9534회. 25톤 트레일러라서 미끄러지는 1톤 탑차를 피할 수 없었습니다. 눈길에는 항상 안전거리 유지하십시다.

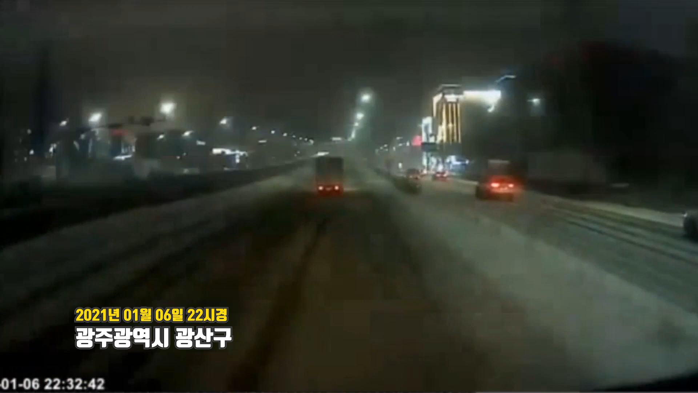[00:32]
4차로도로입니다. 블박차는 저 앞에 가는 트럭은 저 탑차. 3차로 가고 있고 블박차는 3차로, 4차로를 물고 가고 있습니다. 제일 끝에 눈이 많아서요. 잘 가고 있는데 어떻게 될까요? 거리를 좀 더 뛰었으면... 차로가 서로 다르더라도 그래도 거리를 좀 더 뛰었으면 좋겠는데 저처럼 미끄러지네요, 미끄러지면서 저 차랑 부딪힐 뻔했는데
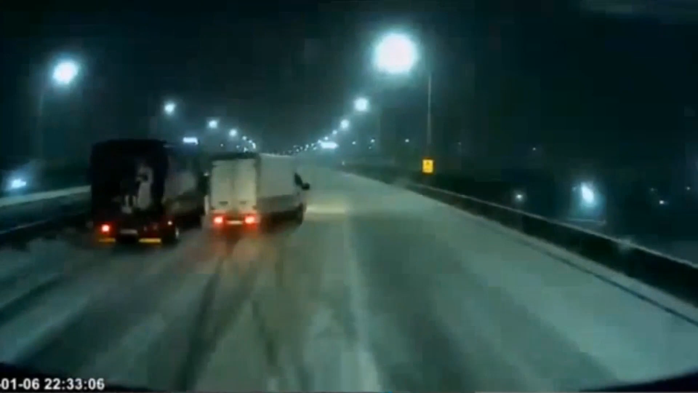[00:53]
어... 나랑 나랑 부딪혔습니다. 자, 이런... 이 사고. 저 차가 미끄러지고 시간이 얼마나 걸렸을까요?